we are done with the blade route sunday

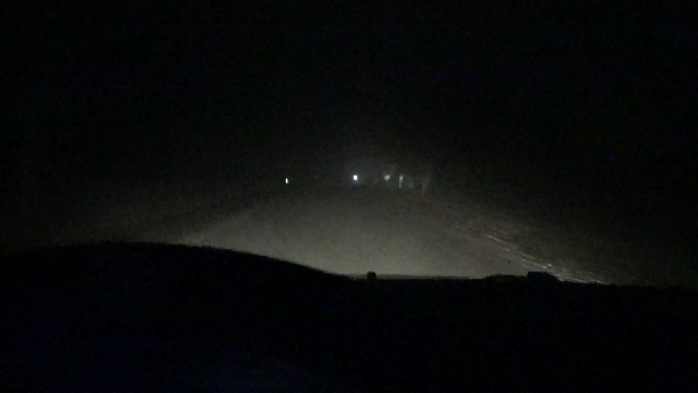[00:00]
Hi everyone. We have one more left and it's 11 minutes after 5. And I don't know if the camera can pick it up, but it is snowing a lot harder than what it was when we started. At least we're just about done.
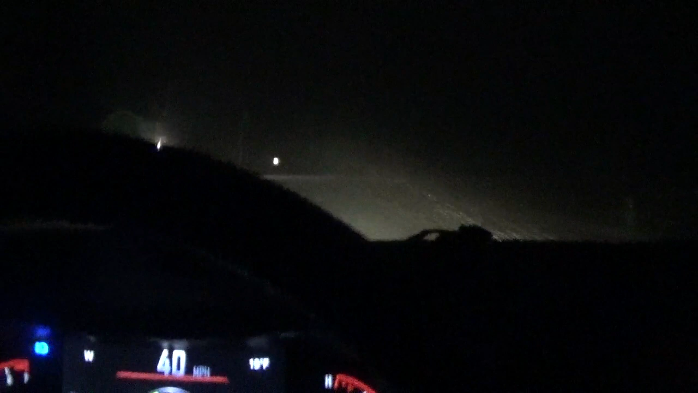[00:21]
The roads are getting really slippery out.